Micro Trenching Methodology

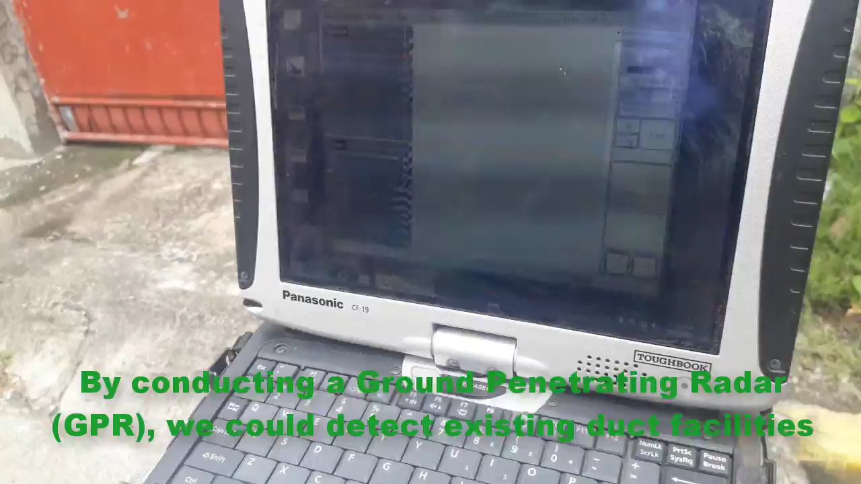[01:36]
we could detect existing duct facilities and able to determine how deep these facilities are.